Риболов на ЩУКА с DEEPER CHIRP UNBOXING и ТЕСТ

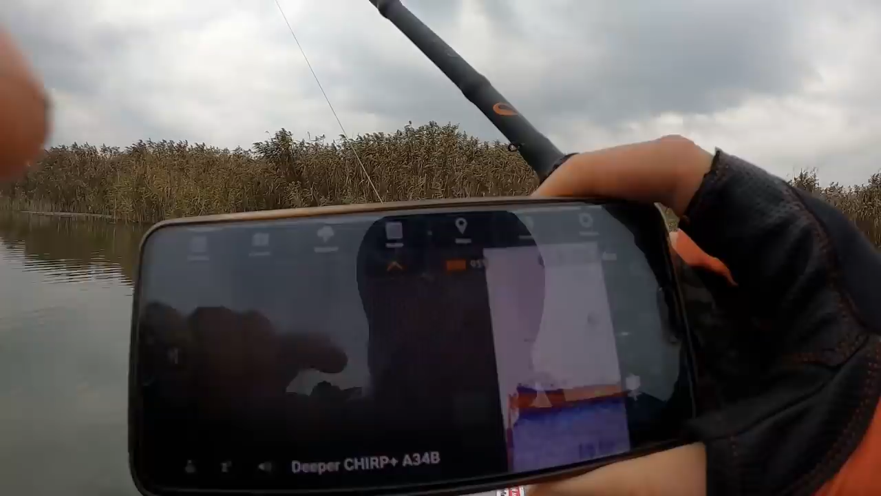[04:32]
Метъри четири 16 градуса е водата Сега ще видим как ще отбележи рибите Тук си избирате времето Виждате какво е времето Фазите на луната Абсолютно всичко което е необходимо за риболова Изгръва залеза Налягането В коя фаза е луната също
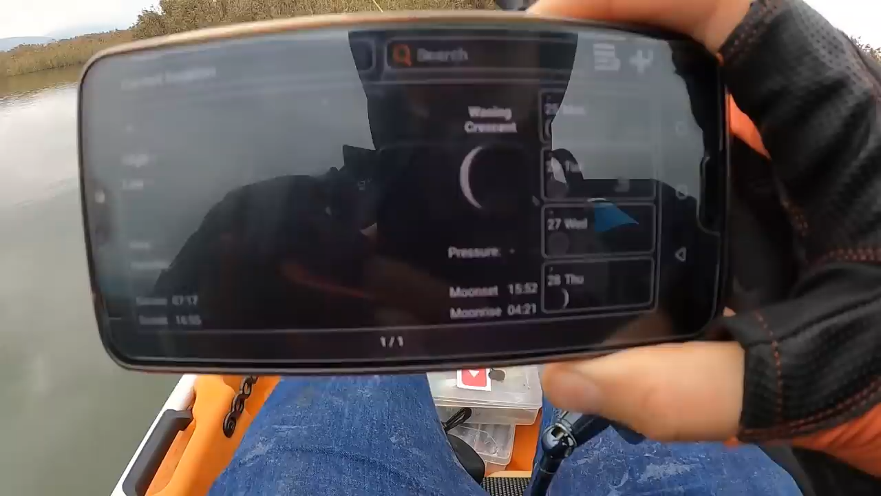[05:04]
В коя фаза е луната също може да го видите
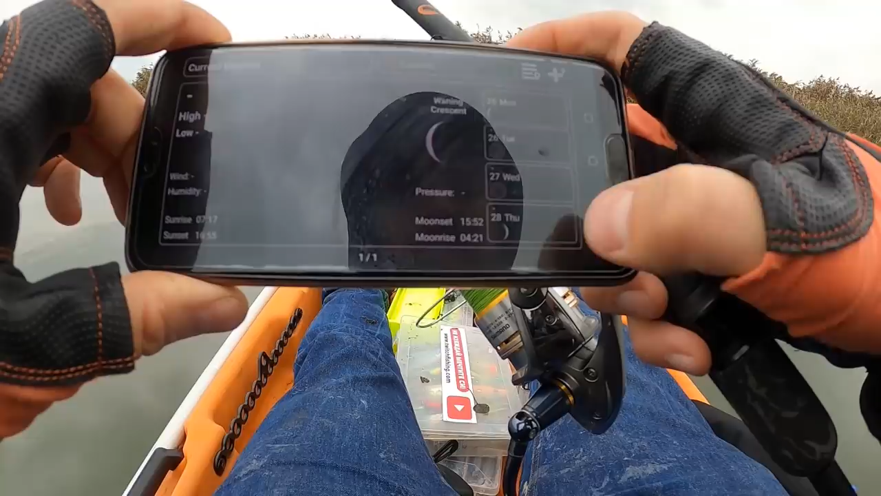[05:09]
И ето показва дъното Тук почти е чисто Общо взето рибите са там А тук вижте не отчита абсолютно никакво Нищо не отчита
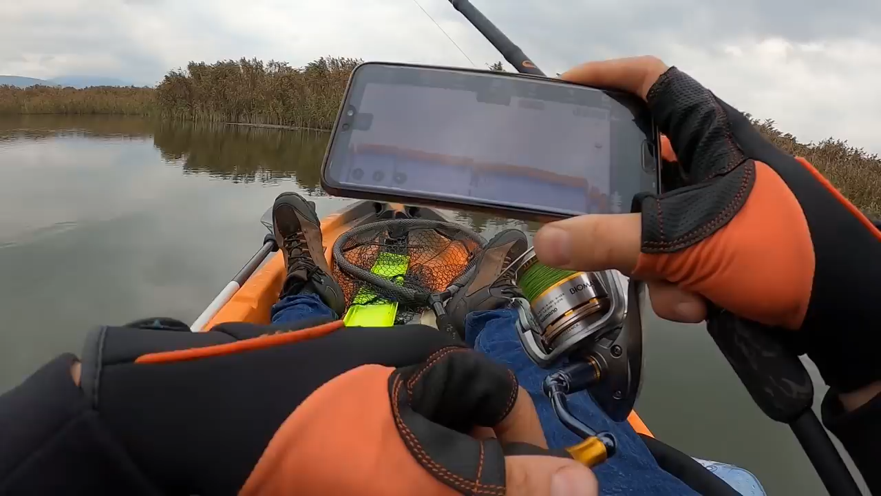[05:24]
Ето как е Виждате да го кристално чисто Тук дъното е просто перфектно
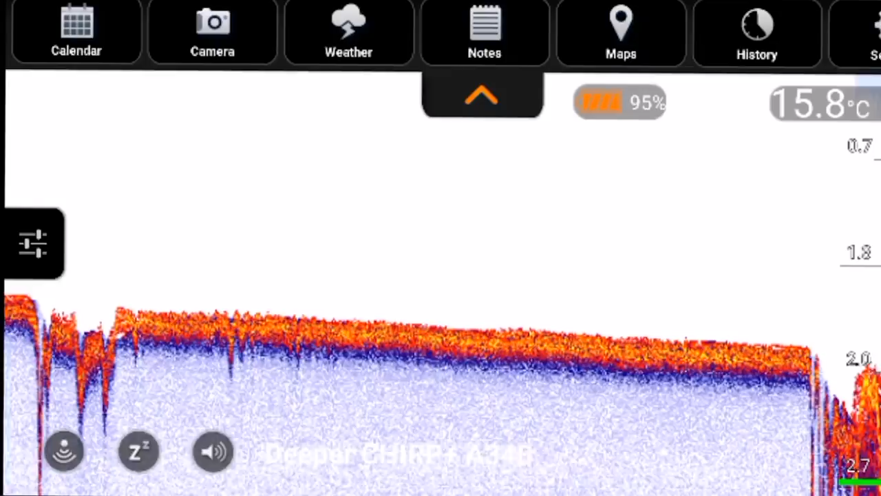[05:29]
On screen: water 15.8°C
чисто И е тук чак пада на 2 метра 2 и 1 И температурата си остава
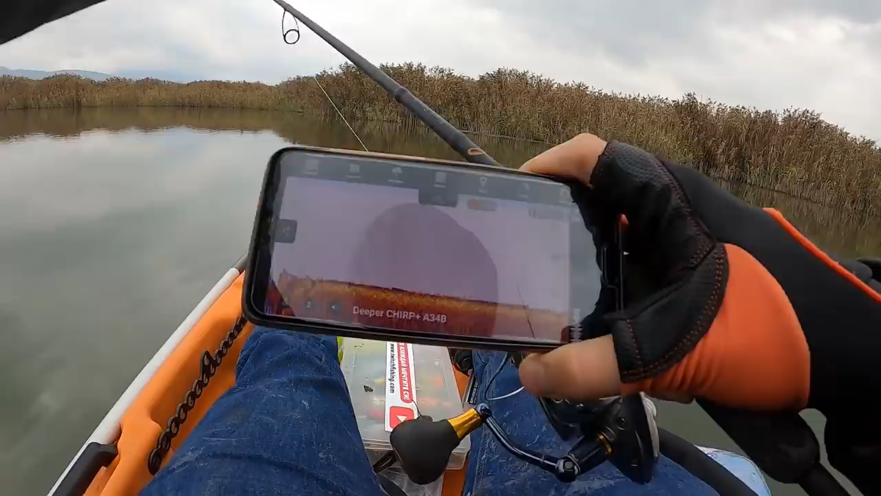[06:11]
Ето сега ще пробваме да видим там как е Виждате там каква е причината И сега ще почнем да отчита някакви дръбни риби Защото сме в доста голяма близост до самото място Преди малко дръпнах две риби от там
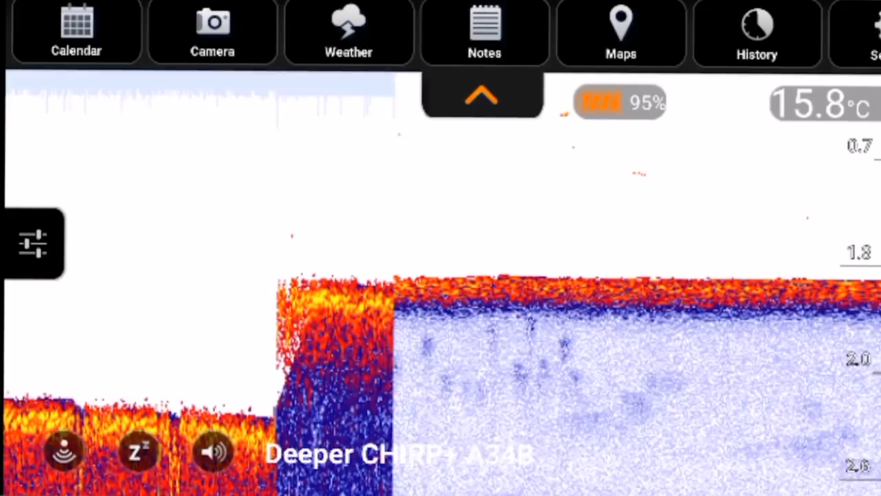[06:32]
On screen: water 15.8°C
Малко пред папура просто бяха излезнали дребните риби
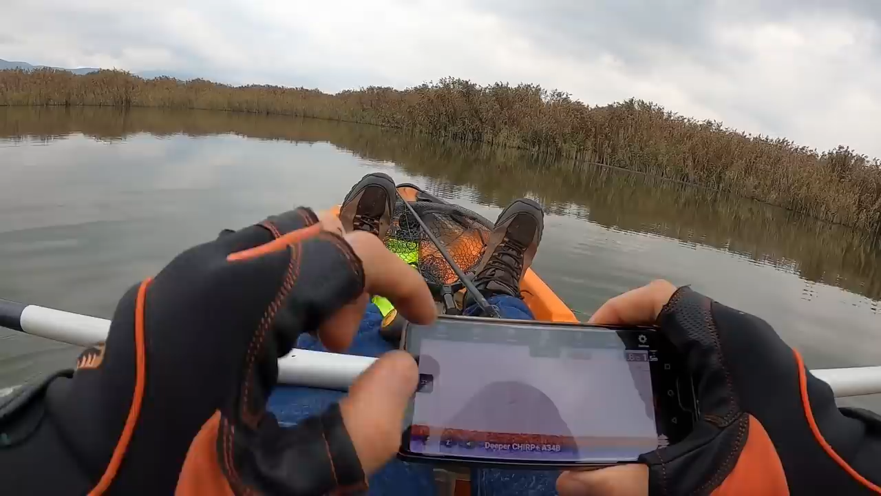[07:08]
Оп оп оп оп оп оп оп Виждате как разгони рибките И аз да видим Да ето от тук пак очете някакви дребни рибоци може би за това не знам Но виждате как пръсна рибите точно там гдето съм фърлил топката хора
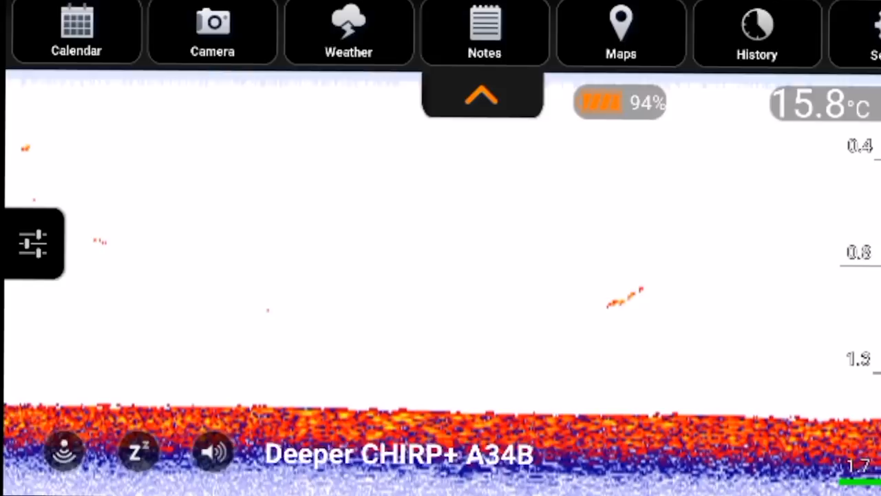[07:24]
On screen: water 15.8°C
Точно гдето фърлих топката и точно там има риби И сега ще се пробвам да го хвърля вътре във там където скочиха рибите да видим какво
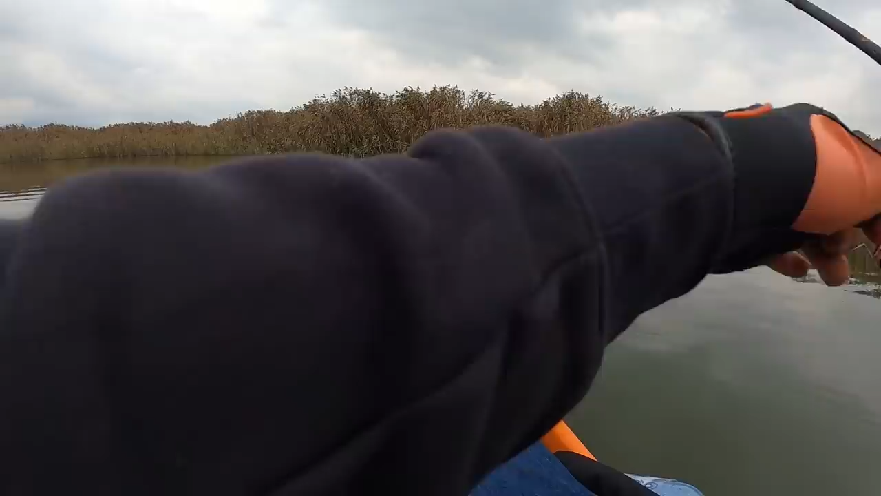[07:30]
ще отчете и ако го хвърва върху водораслите самата топката какво ще отчета ми е
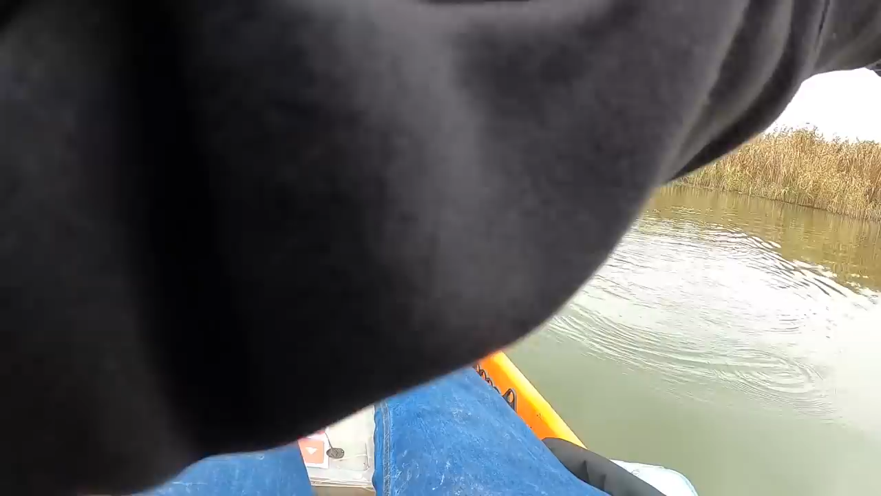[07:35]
много интересно И дали ще отчете нещо Ето буквално видяхте как скочиха рибите Отчита някаква дейност Виждате Оп Точно до него скочи Ако го лапне някоя штука ще бъде епично хора просто
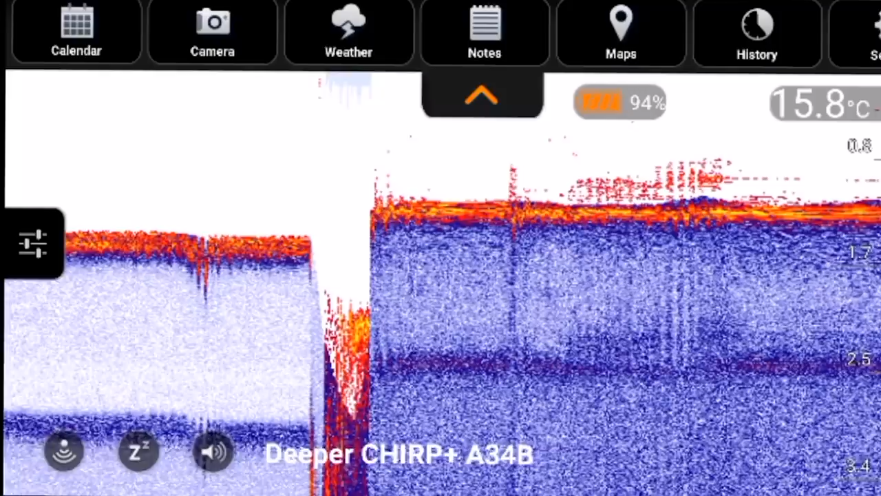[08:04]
On screen: water 15.8°C
Да отчита доста дребни риби се виждат тук Ето ги Точно на тая дълбочина виждате какво става Тук нямаше никой в момента в който хвърлих буквално в папурите там и почнах да отчита Там се държат рибките Ето какво се случва тук Има игра в самите папури виждате хоп хоп хоп Ето тук вече доста по добра картина го изкарах Може би тук ще ни помогне Генади Да разчете точно какво Той е по добър с дипарите от мен Аз много рядко го ползвам Може би той ще
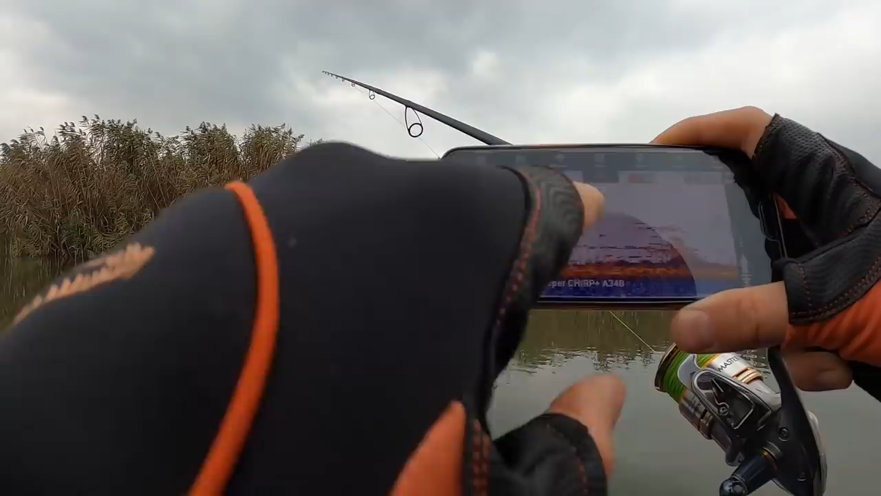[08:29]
разчете правилно тази карта на това което виждам аз в момента Точно в тези клечки